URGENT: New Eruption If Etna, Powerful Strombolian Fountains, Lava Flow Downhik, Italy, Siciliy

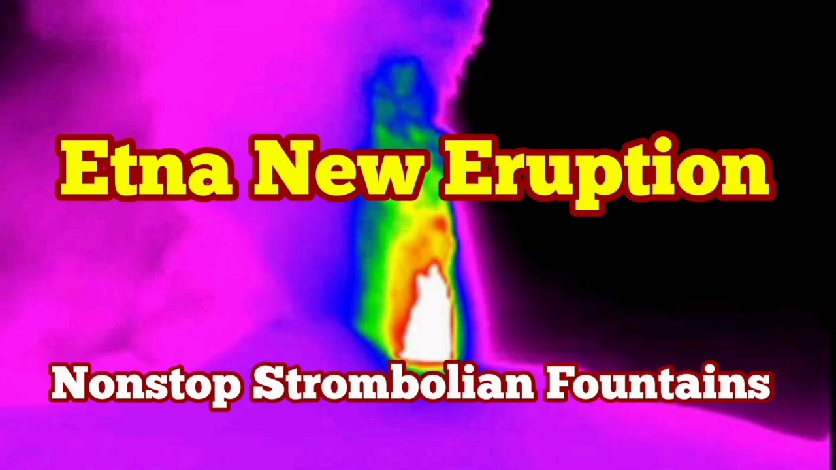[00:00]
Estna is the tallest European volcano and one of the most active volcanoes in the world.
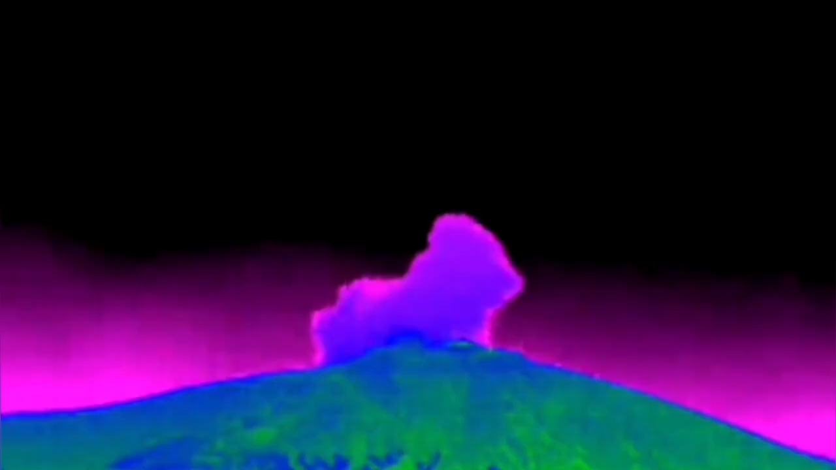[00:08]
Tonight we have the new eruption of this volcano starting like this and it has a
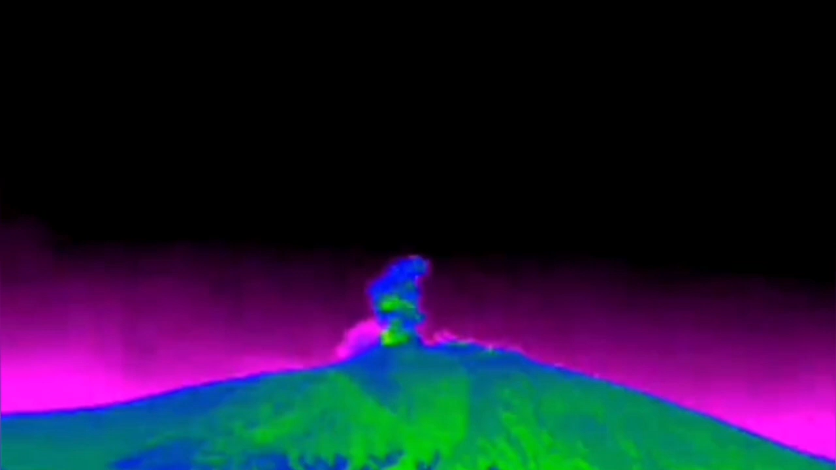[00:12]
short lasting fountains of the lava, strombolian style,
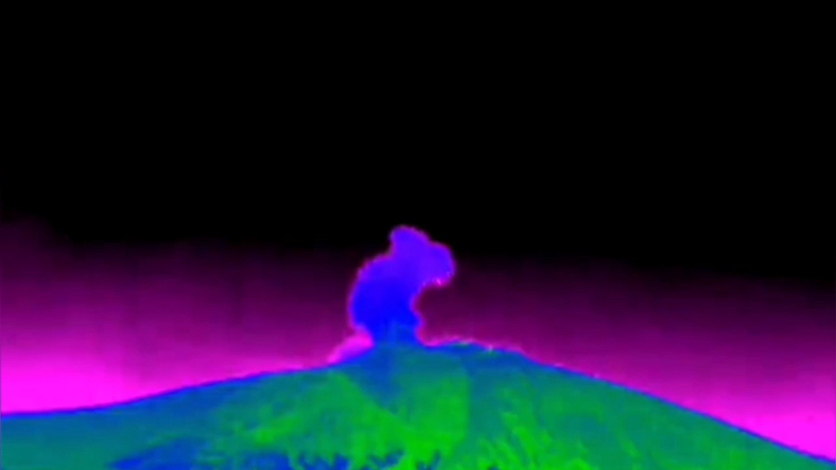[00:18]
several hundred meters of the lava jumping into the air. That's the height of it.
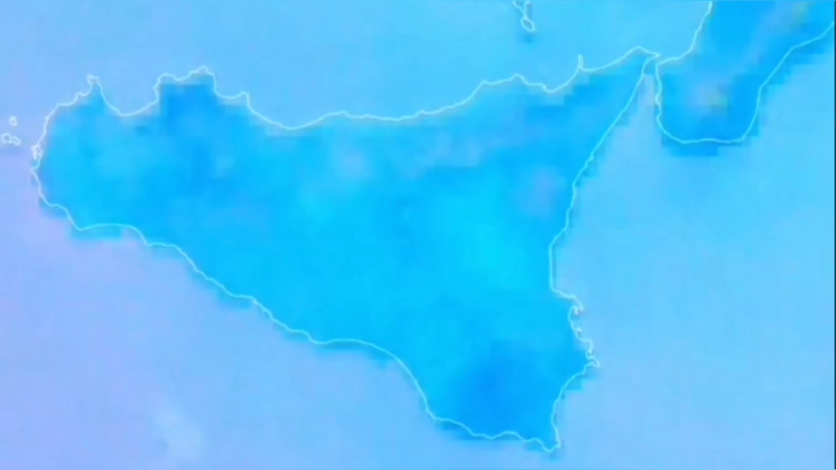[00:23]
You can see it from the satellite also when it spreads the ash and the sulfur dioxide and later it became continuous.
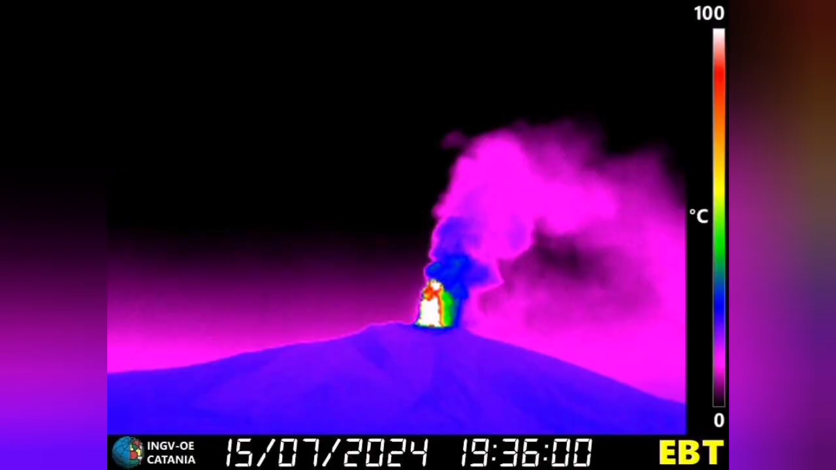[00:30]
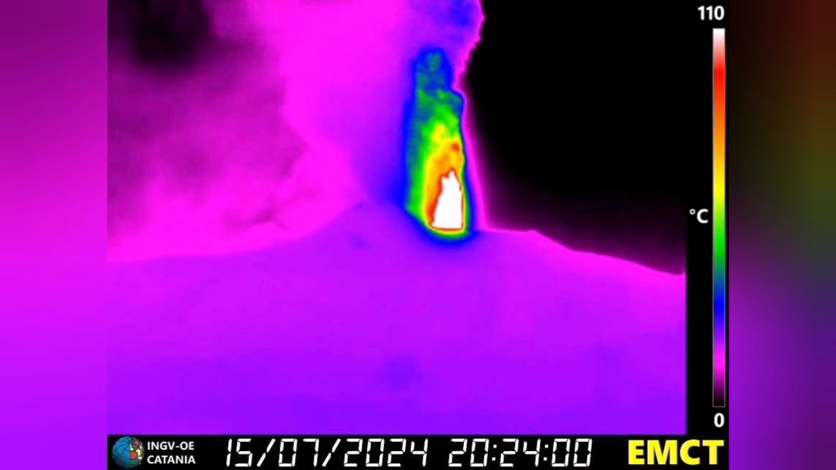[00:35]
It getting stronger and the flow is actually quite hot and flowing down. It has created a lava flow which flows down the hill.
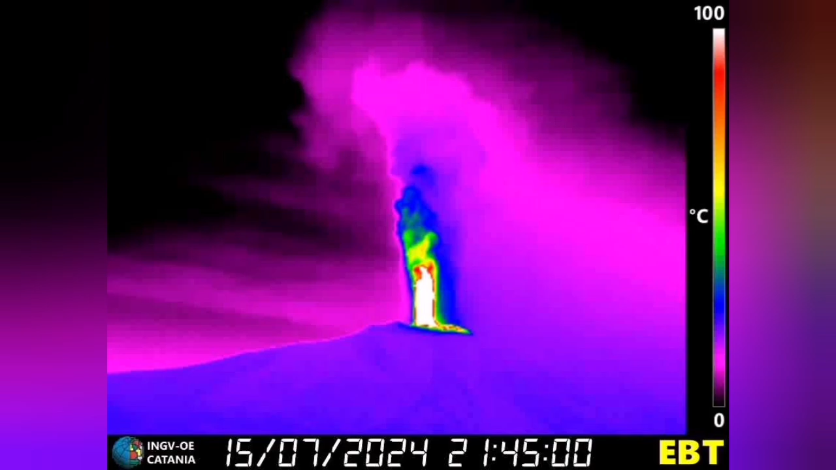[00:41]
When we see that earlier during the day it looked